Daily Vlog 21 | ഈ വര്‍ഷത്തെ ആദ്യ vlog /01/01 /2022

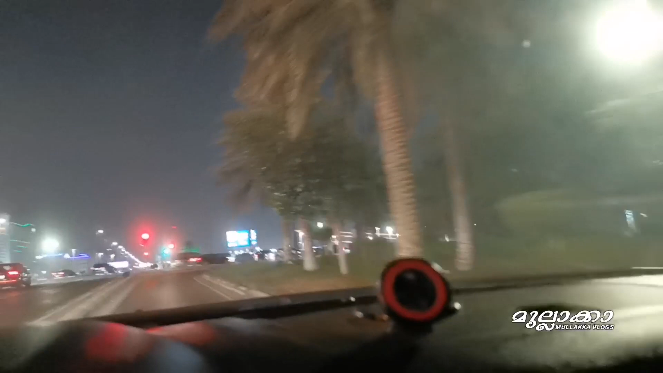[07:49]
ഇതേവിടെ നമ്മൾ മുന്നിൽ കാണുന്നുണ്ടോ, അതാണ് ദഹ്റാൻ മാൾ. അപ്പോൾ നമുക്ക് ഈ അടുത്താണ് കേട്ടോ പോകേണ്ടത്.